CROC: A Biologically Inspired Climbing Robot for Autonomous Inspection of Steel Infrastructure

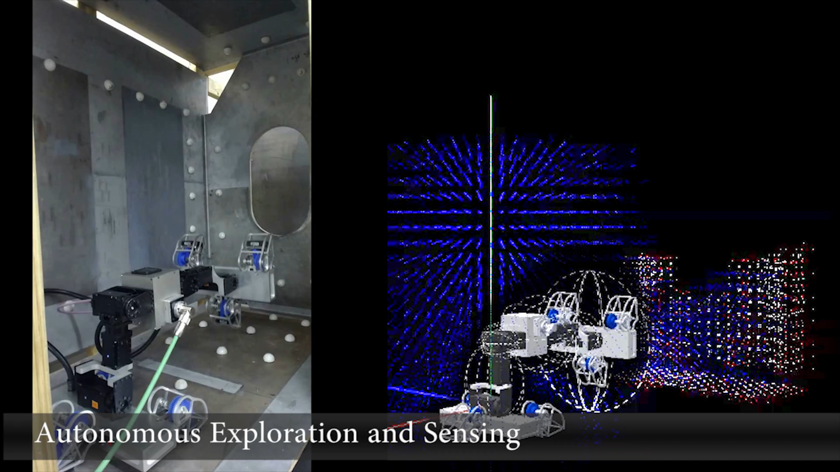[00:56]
The robot is able to autonomously explore unknown and complex environments,
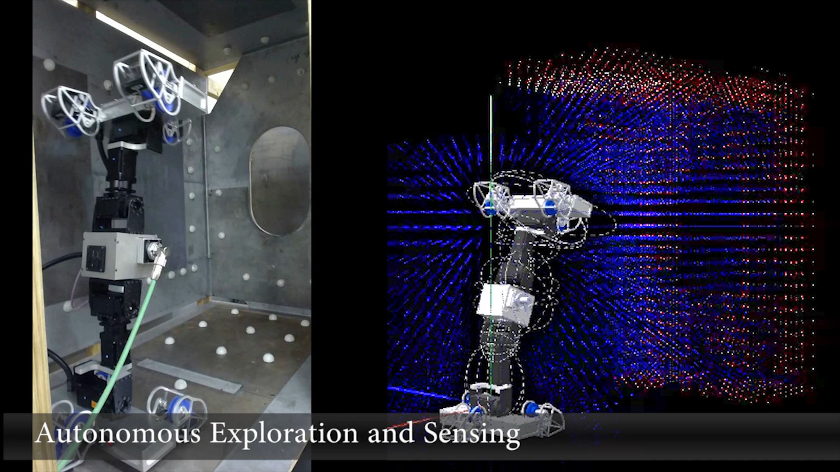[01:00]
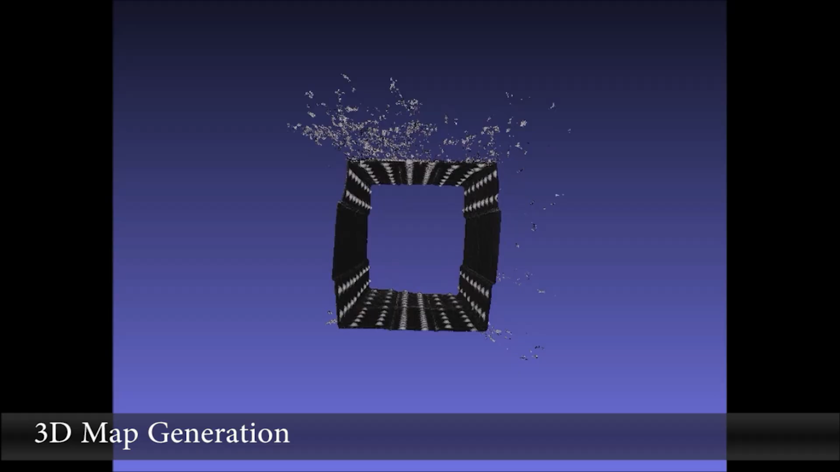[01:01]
build three-dimensional maps,
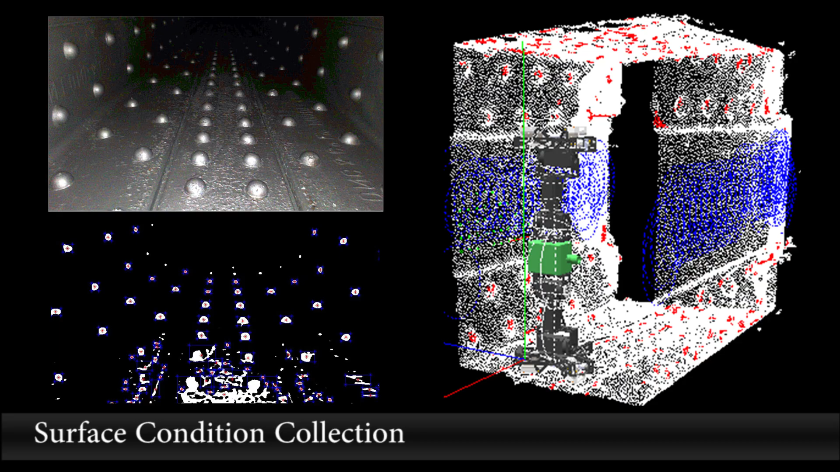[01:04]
identify forbidden zones, obstacles, manholes and planes.